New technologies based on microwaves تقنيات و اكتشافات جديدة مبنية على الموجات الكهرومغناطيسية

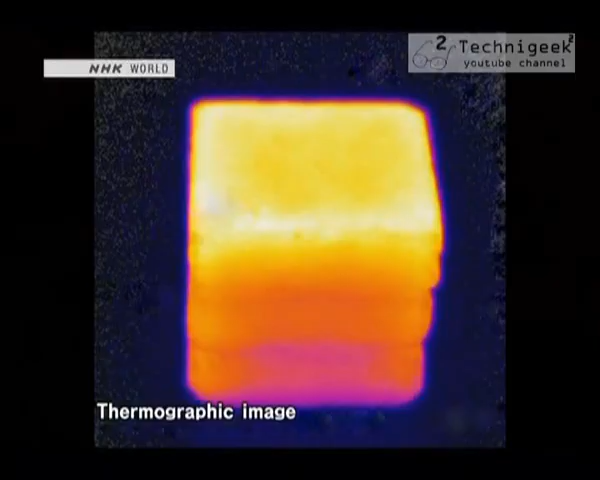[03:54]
They look completely yellow and orange.
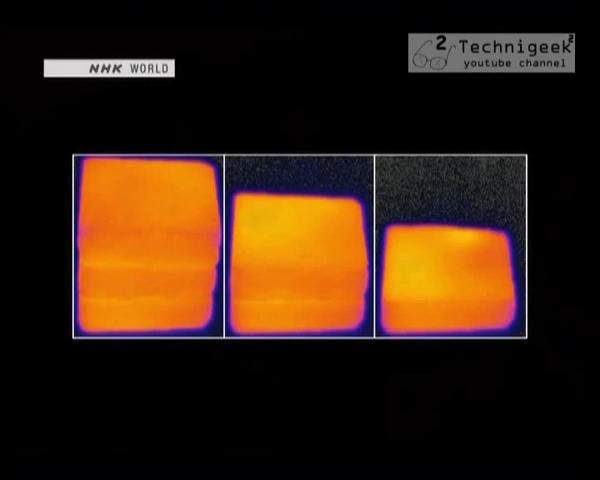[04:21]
This ability to heat evenly is particularly desirable for firing ceramics.